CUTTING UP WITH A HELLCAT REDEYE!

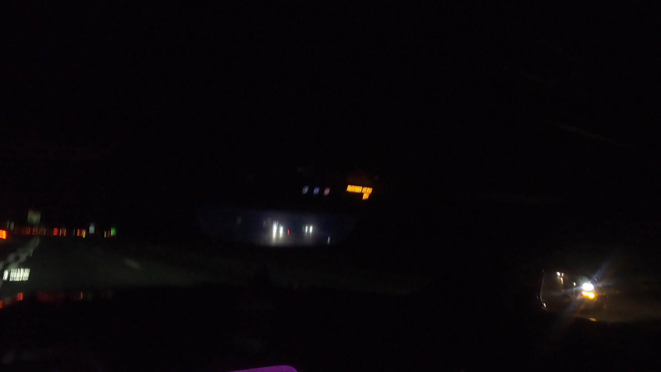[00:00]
I think the nigga's about to do a pull, man. We right now, man, we cutting up in Atlanta traffic, man.
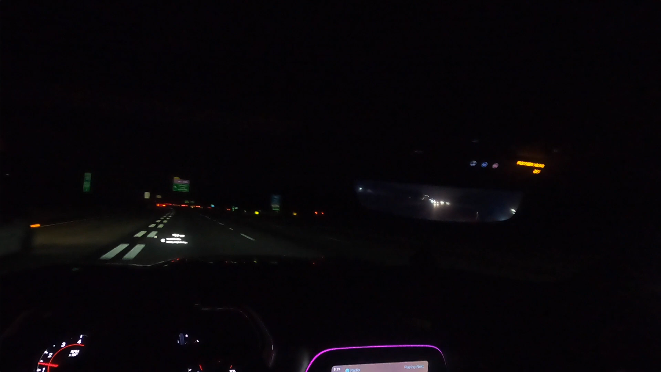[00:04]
I think the nigga about to do a pull. Uh-oh! That's Scott! Them niggas neck and neck! Hey! Hey, man!
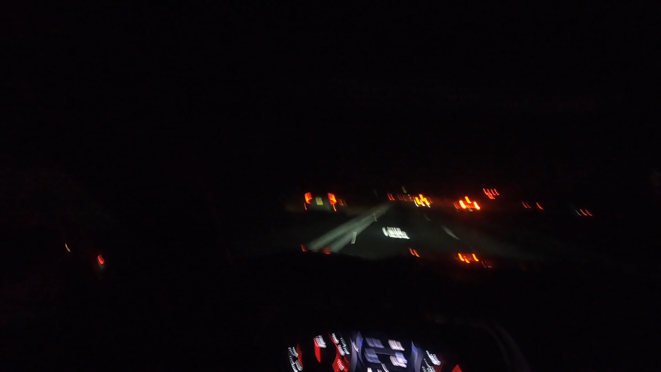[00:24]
Let me roll up my window so y'all can hear me, man. Hey, man, we just be going at it all type of time of the day, man. You feel me? Right now, we is on the way to Atlanta, man. We on the way to the main part of the city, about to go cut up, man. While we up here with my boy Taj, y'all know how we get down. Taj, let me get that out y'all way, man. These niggas be having fun. Hold on, I think Taj want to do a pull with me. What up? You want to go? What? It don't matter.
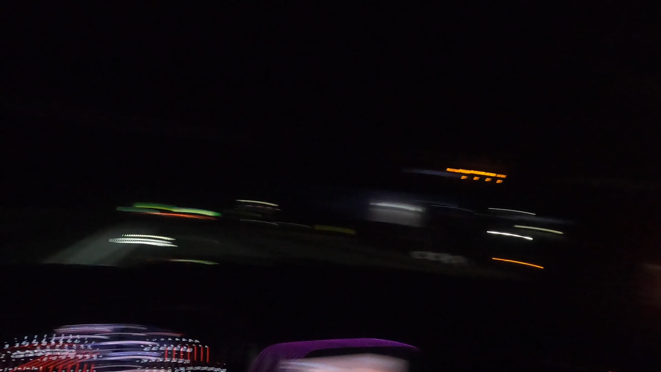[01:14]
That scat over there. I think it's how they hit late though. I don't know what he did. I think I hit early. Or the horn shit. He ain't hit a horn. I don't know what he did. Look at James.
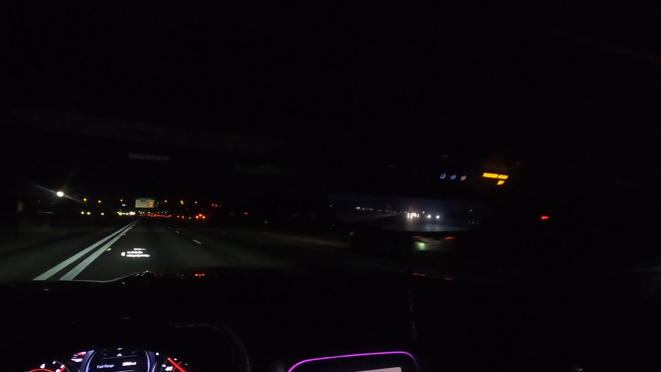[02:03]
Hey, boy, that 5-0 got it, bro. That 5-0, oh, shit, that shit beating me up. I had my window down. I just peeped. I had my window down, bro. But me and that 5-0 neck and neck, man.
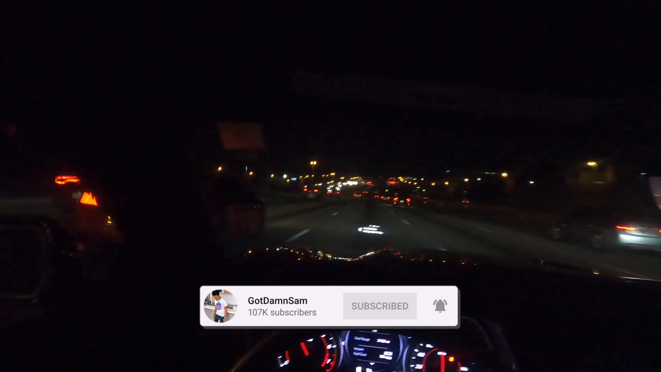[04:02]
Is that a 5-0? I don't think that's a 5-0. Lil Jane look good now.
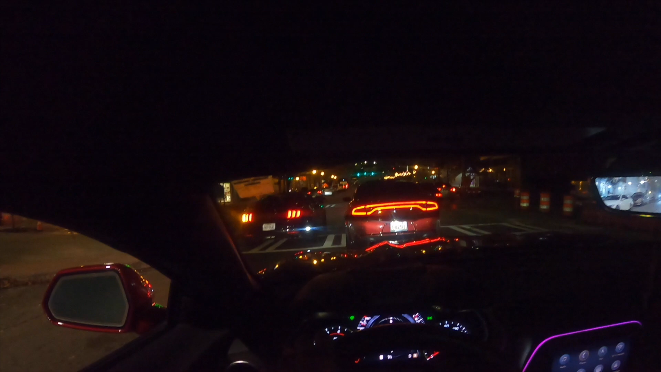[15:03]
I think we're about to turn. That BMW sound hella good though, I ain't gonna lie. That bitch sound hella good. I'm trying to see. I'm trying to see what the yells in the mall.
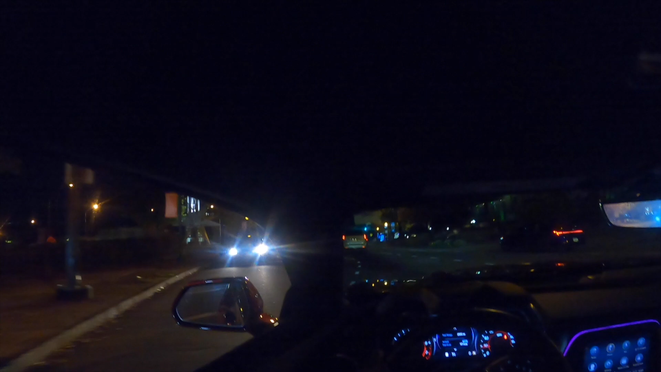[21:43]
That shit was lit. I ain't even gonna say a lot like it wasn't. But that bit was turned over, bro. Oh. Cutting up at this motherfucker. Look at the Camaro, man. I hope y'all can see good, man. Y'all should be able to. That's a goddamn kids that I thought I heard that fucking whine coming behind me.